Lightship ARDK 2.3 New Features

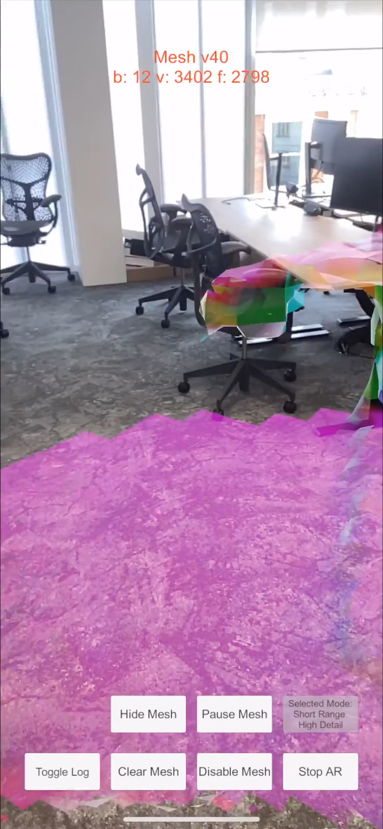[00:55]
What we do here is allow you to increase the size of the voxels in order to get a larger distance covered.
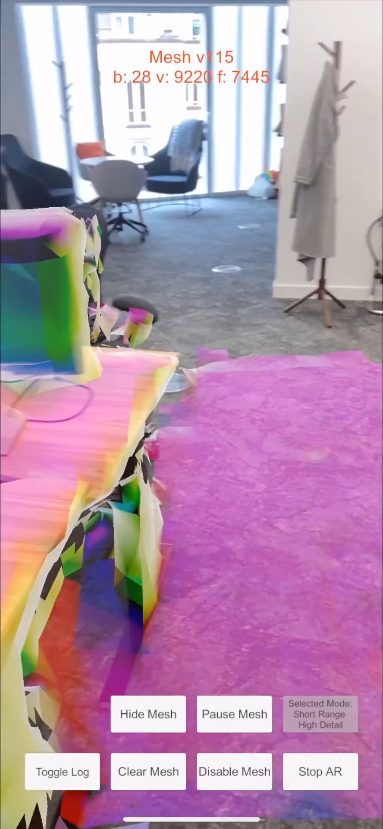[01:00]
What you're seeing here is the current settings. I'll now switch over to the larger distance settings.
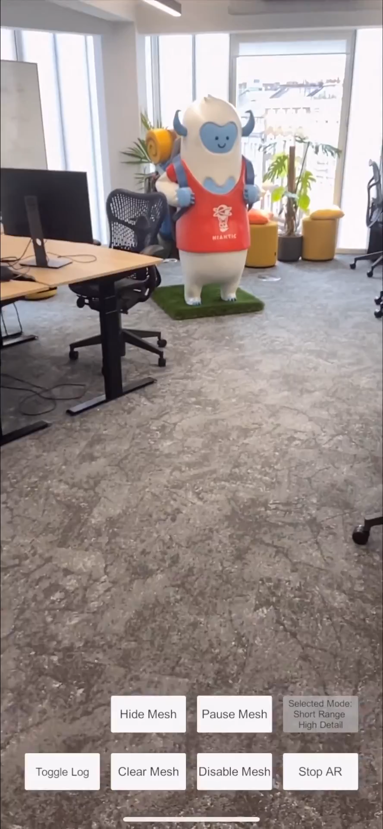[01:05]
All this means is the triangles that you're seeing generated now are a little larger so that you can get approximately double the distance.
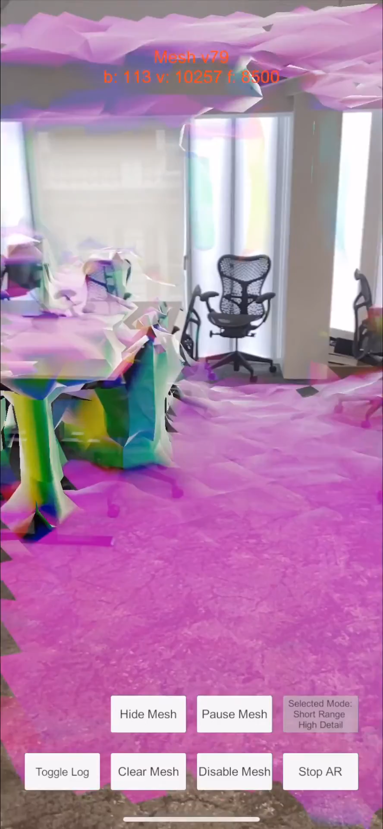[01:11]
As you can see in the video, we're now meshing all the way up to the Yeti that is in our office.
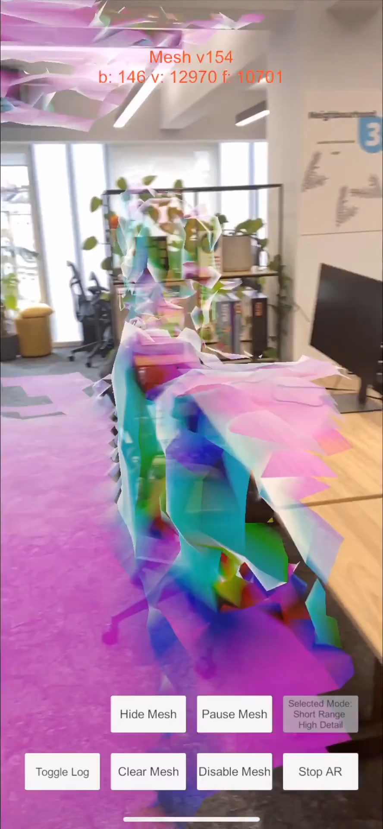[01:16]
This is much better for outdoor settings and we're continuing to work on this feature to hopefully extend it even further.